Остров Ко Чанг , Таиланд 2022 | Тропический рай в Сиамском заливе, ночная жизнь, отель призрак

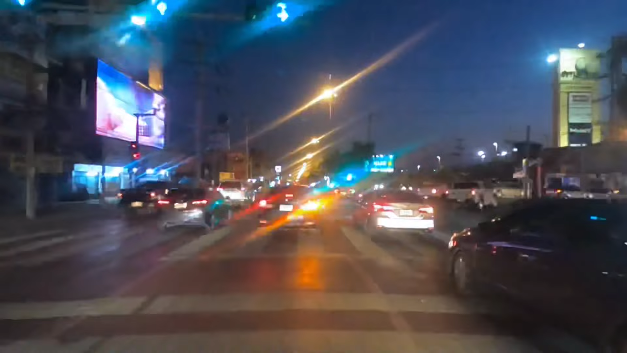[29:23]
Соответственно, там все светофоры, приходится на светофорах стоять. И вот такая долгая дорога. Вот мы заворачиваем уже на свой родной Типаразит. Ребят, ставьте лайки, не забывайте.